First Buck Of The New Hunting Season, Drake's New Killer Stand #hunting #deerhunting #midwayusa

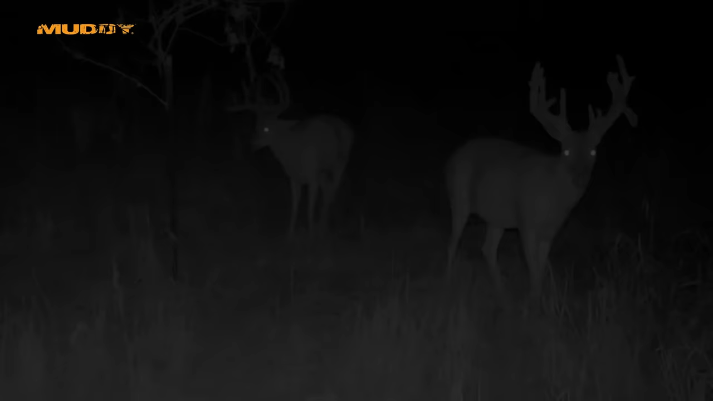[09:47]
Sticks actually showed up. He's got a big bent front leg from his injury last year. So he's, you know, looking at probably a 6, 7, 8-year-old deer.
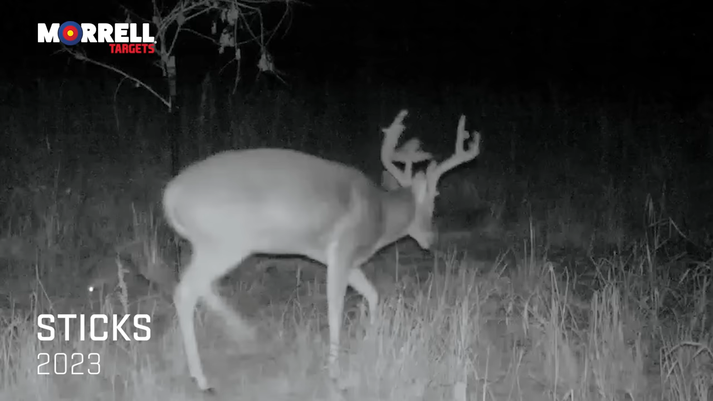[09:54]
We're not really sure, but we know he's at least 6, maybe even 7. So, he showed up on the north side along with the flyer buck last night. So those are going to be the two top deer in this area on this farm. This is our update from the 50. So
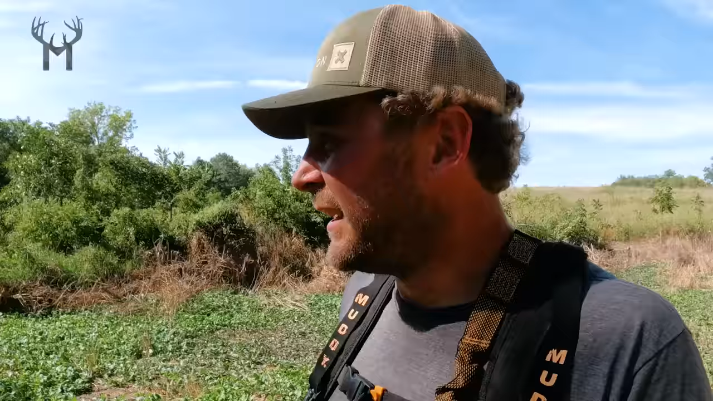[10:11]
deer we're calling Swoops on a different farm. He actually showed up last night as well, and hasn't quite shed his velvet.
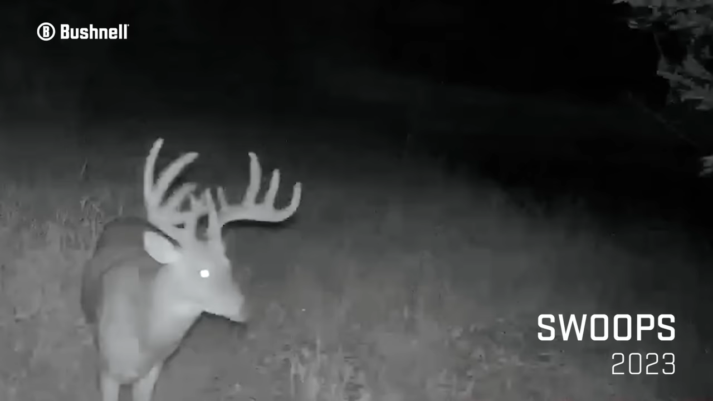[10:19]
You can tell it's shrinking up. He's going to be our probably, you know, top 1 or 2 bucks too.
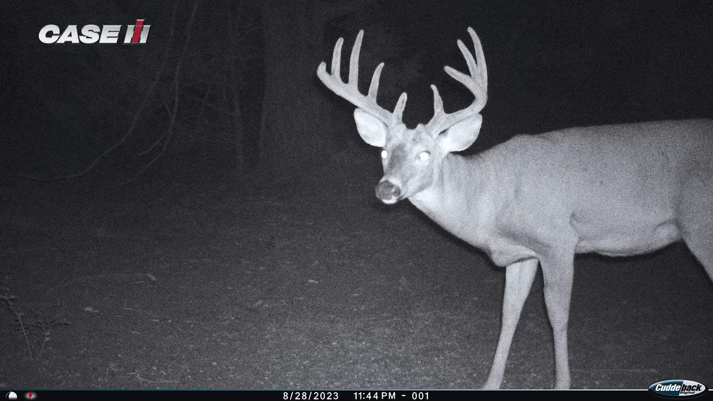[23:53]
But he's one of the more mature bucks in the area. There's actually 6 different bucks that I would consider 4 or older right here. We mentioned a few of them last time, but Bucky's probably the biggest racked one. Then there's Bullwinkle, there's a Wide 8, there's a couple narrower, kind of taller bucks. And then there's this Chief buck that is, I think, the only one that's still in velvet. And then he's the one we laid eyes on this morning coming over this ridge in front of us. This ridge is about 150 yards now.